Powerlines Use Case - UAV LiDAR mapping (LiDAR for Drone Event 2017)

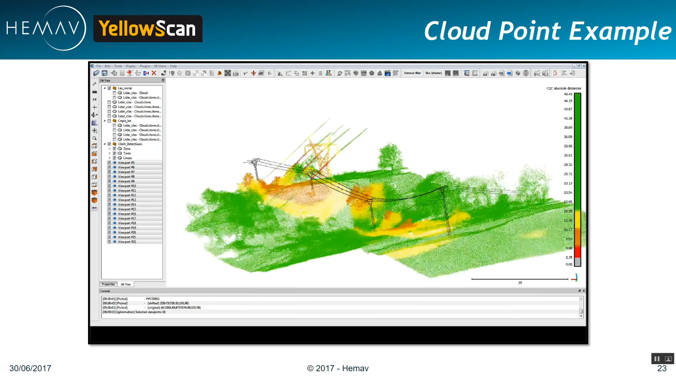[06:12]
between a high power voltage crossing line and a medium voltage line. The wires are actually thinner, in this case,
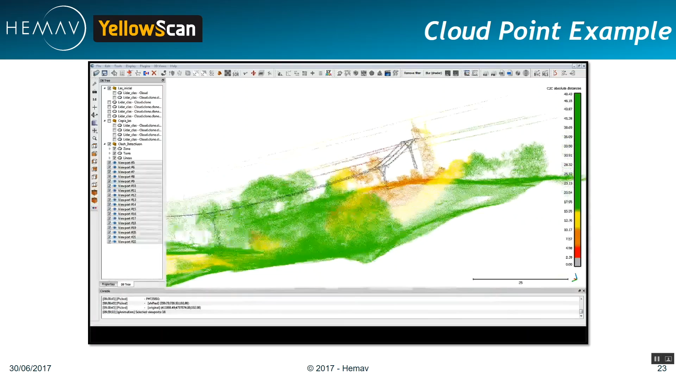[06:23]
and one difficulty that we may also face with LiDAR is the capacity for the LiDAR to detect both the wires of high voltage and the medium ones. So, we had to find the proper density to be able to focus on both kind of electrical lines.